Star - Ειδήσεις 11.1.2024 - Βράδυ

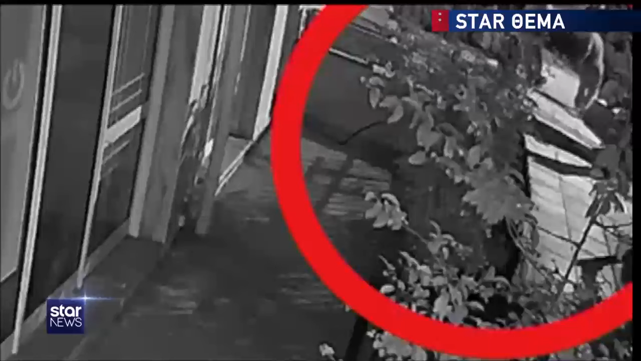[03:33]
Το φως βλέπουν νέα ντοκουμέντα με τις κινήσεις των δύο κατηγορουμένων μετά το φωνικό. Εδώ είναι τα ανατριχιαστικά λεπτά που μεταφέρουν σε μπαούλο το άψυχο κορμί της Γεωργίας. Εδώ πετούν το ματωμένο στρώμα και επιστρέφουν στο σπίτι με ένα καινούριο για να σβήσουν τα ίχνη τους και να μην εντοπιστούν από τις αρχές.